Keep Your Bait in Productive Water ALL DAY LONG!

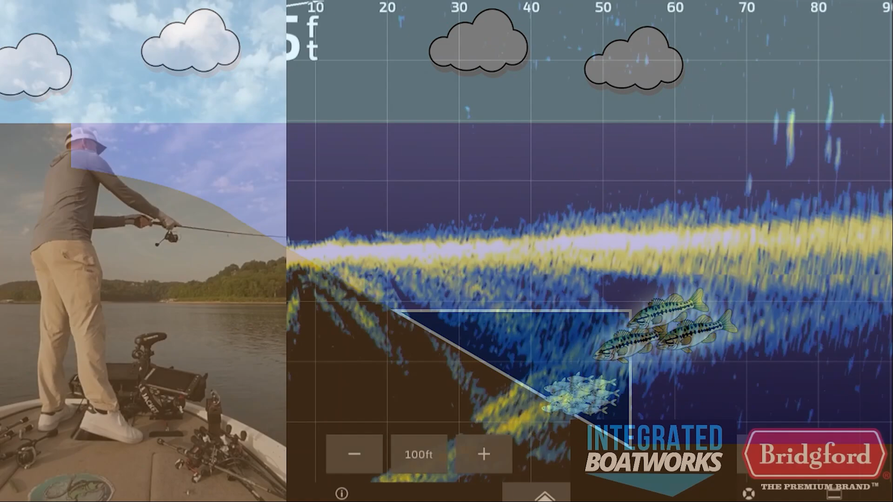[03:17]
For a practical example of this, here are two different scenarios I captured while fishing for bass in open water with LiveScope.
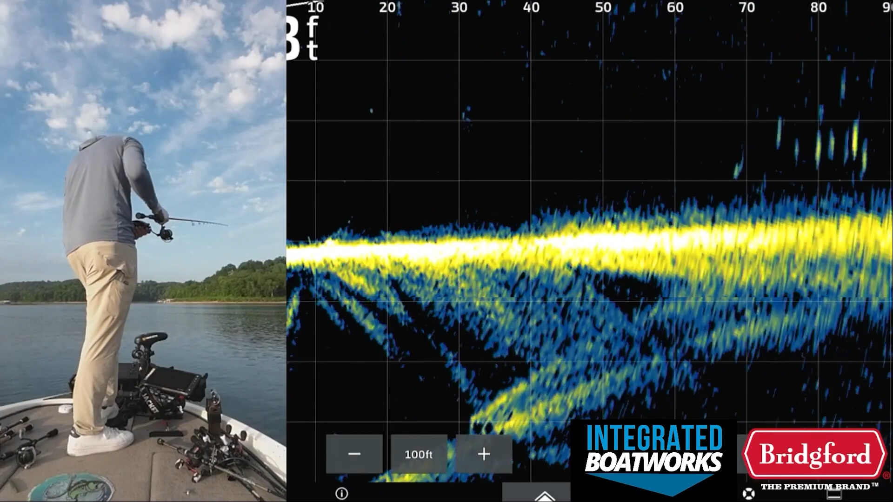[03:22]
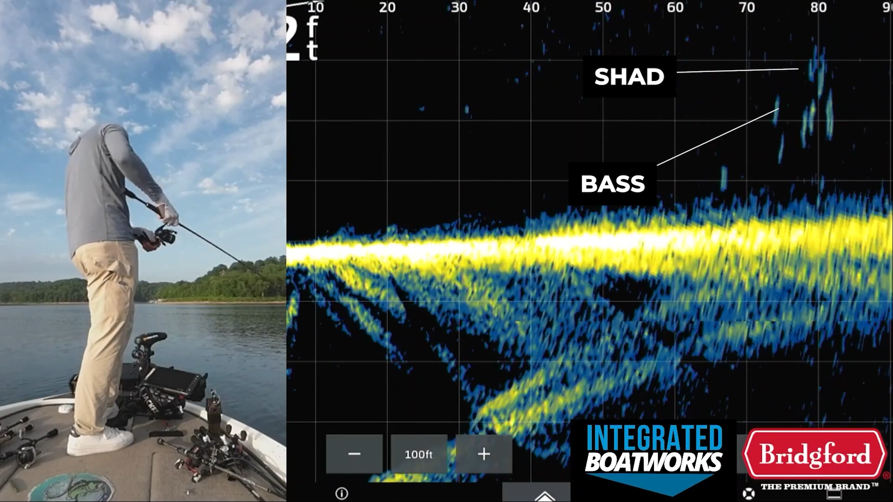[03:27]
In this first example, the baitfish are close to the surface of the water, and the bass are positioned below the shad, pushing them towards the hard edge of the water surface.
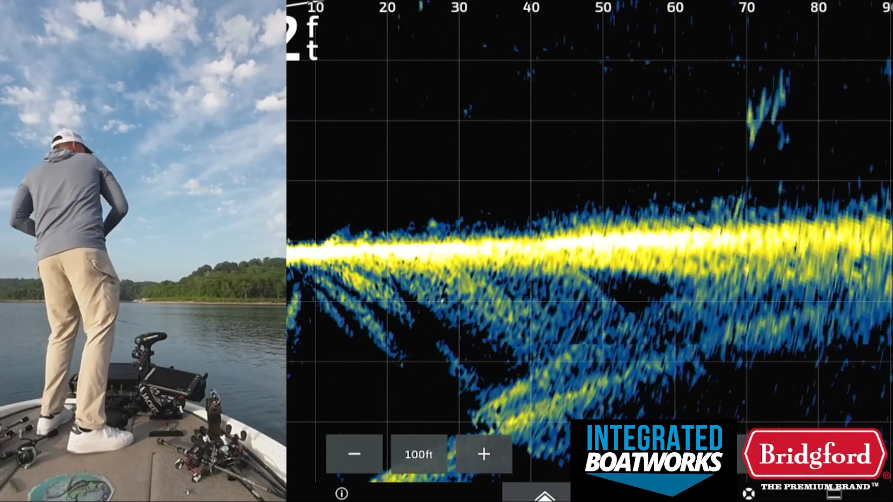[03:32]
To get these fish to bite, I threw a core tackle hover rig with a Bastrix Live Trix because I could keep it
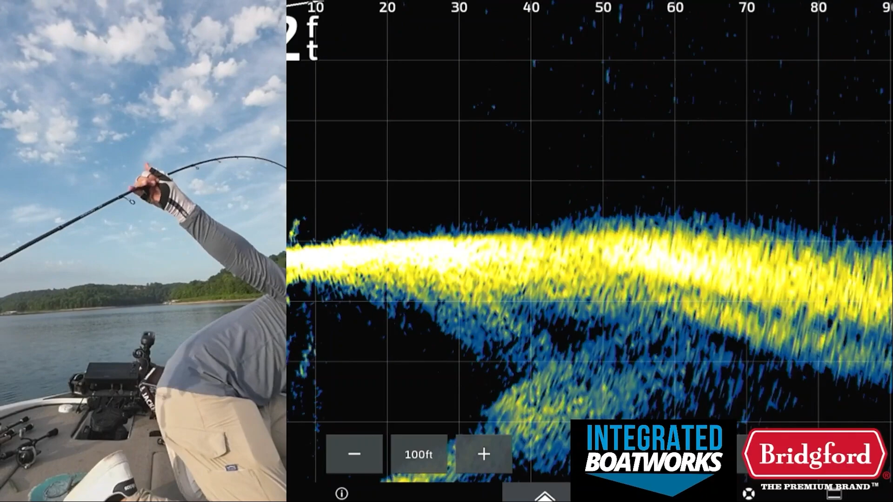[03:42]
close to the surface and above the bass that were feeding up to the surface of the water.
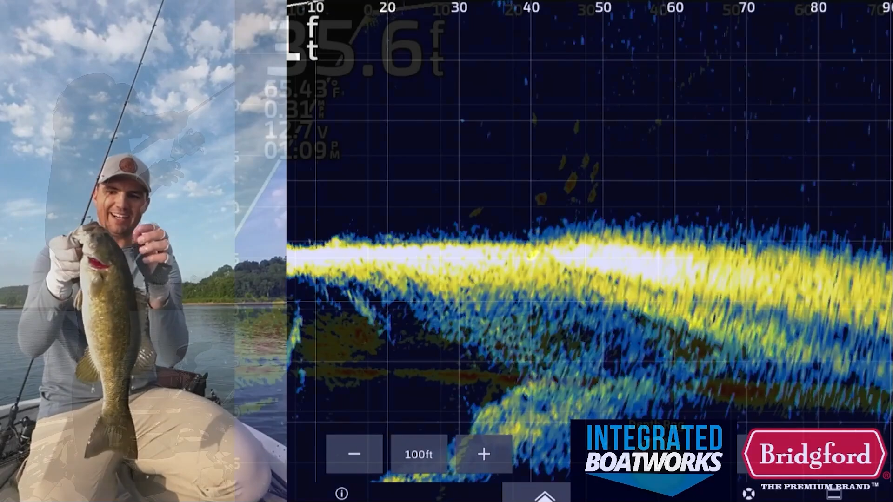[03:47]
In this second example, the baitfish were deeper and close to the bottom of the lake.
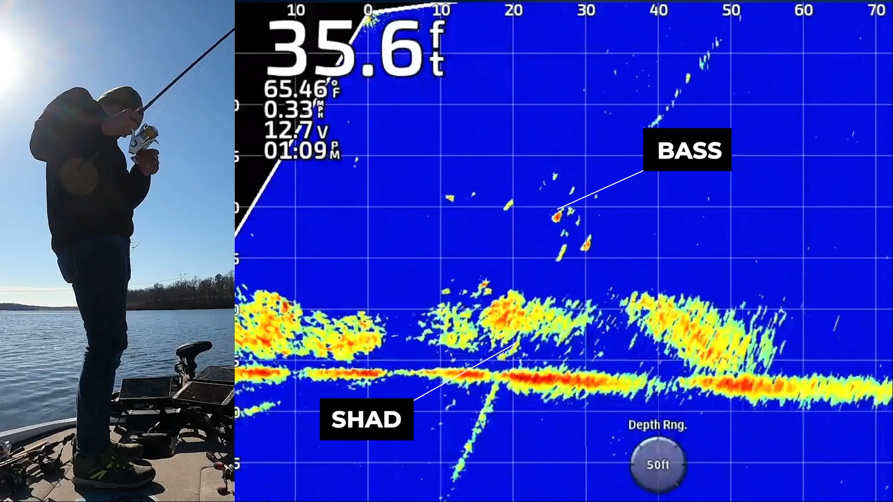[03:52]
On screen: depth 35.6 ft, water 65.46°F
The bass were positioned above the baitfish, pushing them towards the hard edge of the bottom of the lake.
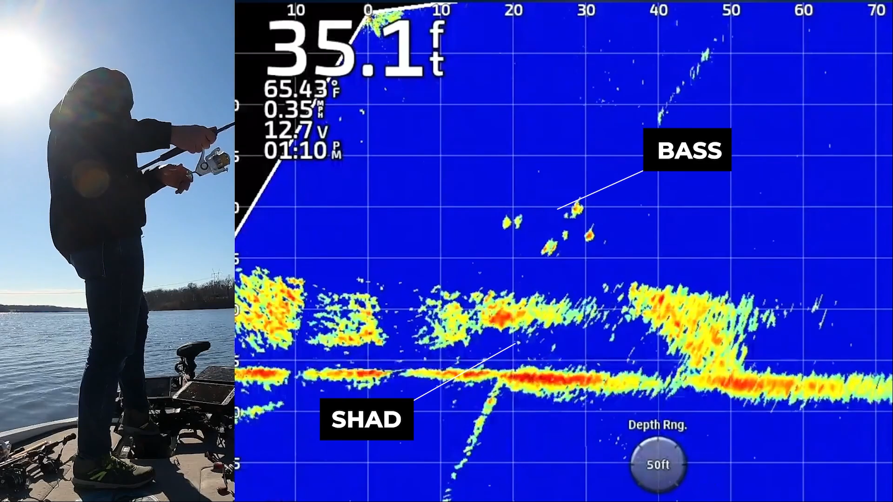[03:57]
On screen: depth 35.1 ft, water 65.43°F
To get these bass to bite,
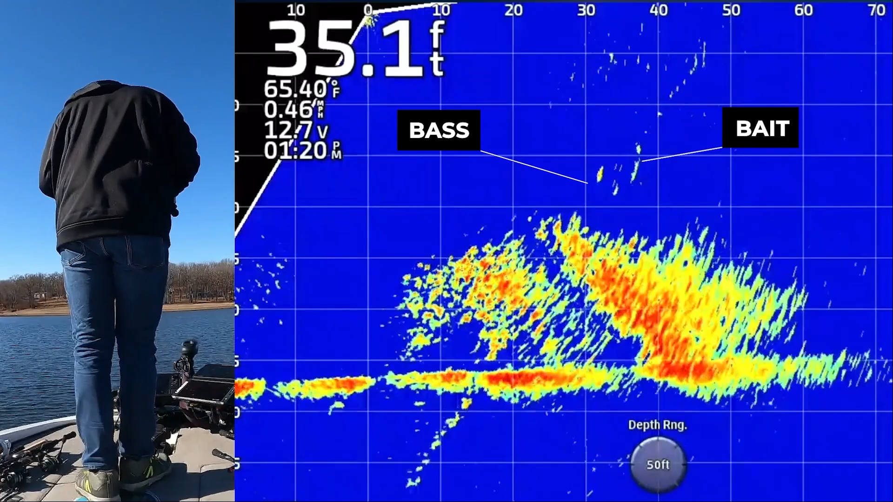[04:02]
On screen: depth 35.1 ft, water 65.40°F
I threw a 3/8 ounce Tamiki rig and tried to get my bait just below the bass as they were pushing the shad down to the bottom.
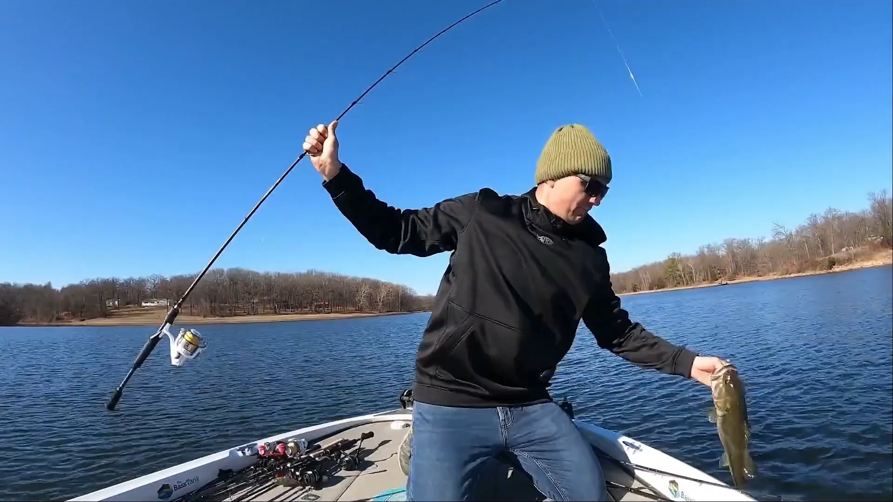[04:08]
I would only get a bite when my bait was between the bass and the shad.
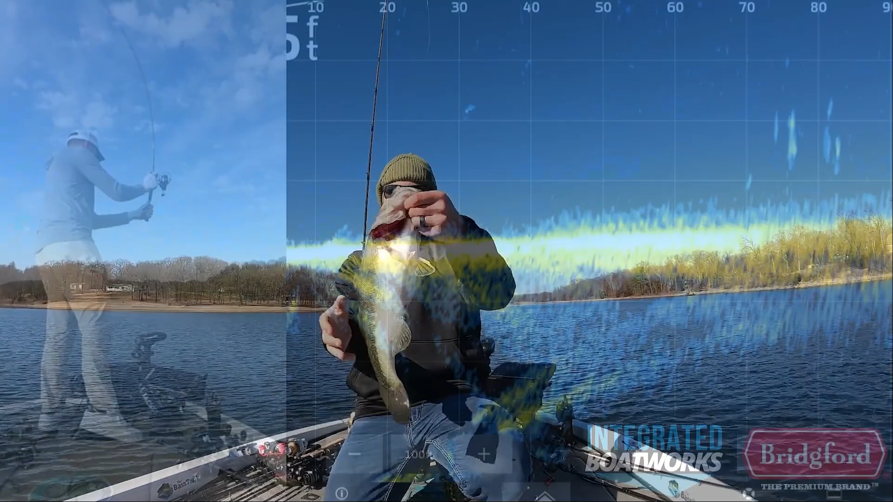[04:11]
In both of these scenarios, it would be very easy to miss the key strike zone for these fish. In the first example,
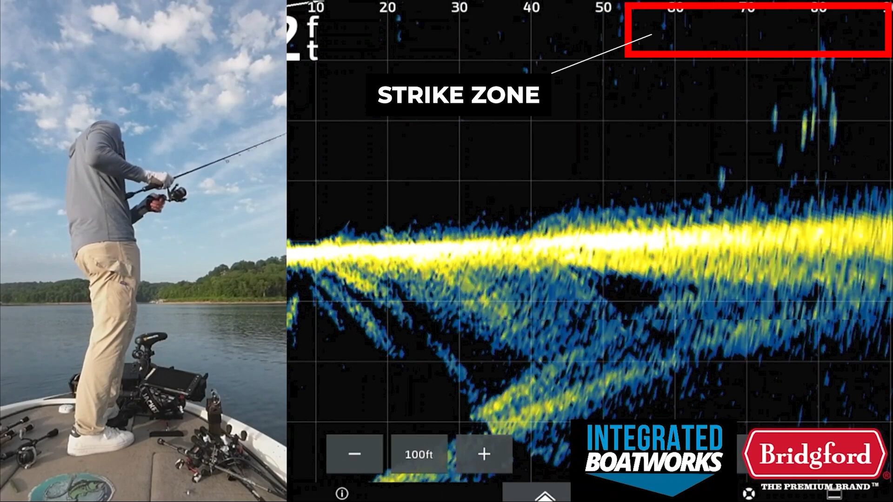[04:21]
I wouldn't get any bites if my bait was fished below the level of the fish because their strike zone was above them and close to the surface of the water. In the second example, the strike zone was actually below the bass, between the bass and the shad that they were pushing towards the bottom.